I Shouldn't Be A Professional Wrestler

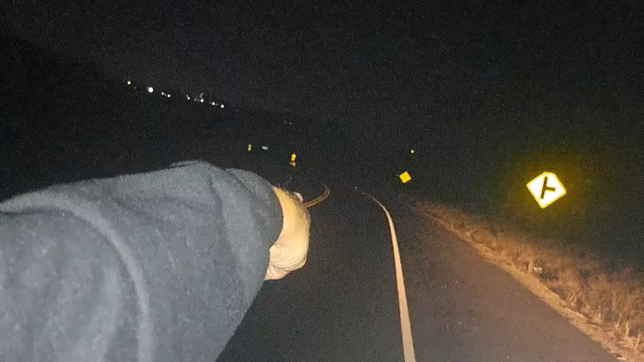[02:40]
That is my soul. That is Project LUCA. It is dark, it is winding, and you have no idea where it's going or where it's coming from.